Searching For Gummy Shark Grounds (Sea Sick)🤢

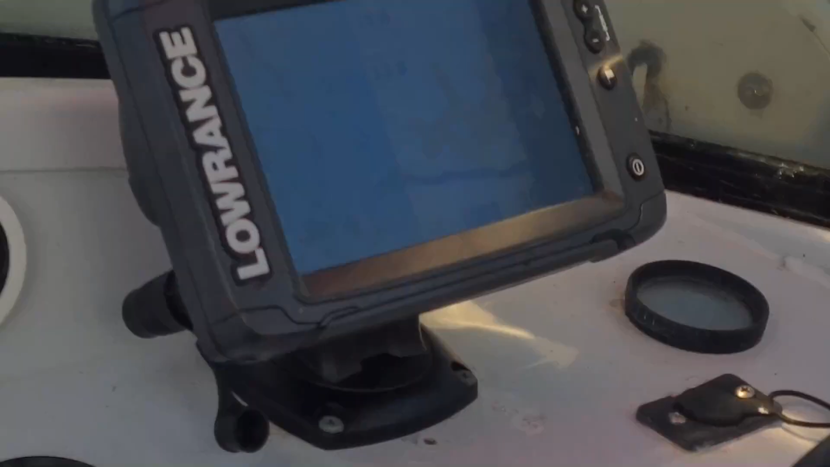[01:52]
So hopefully you can see some signals of fish even.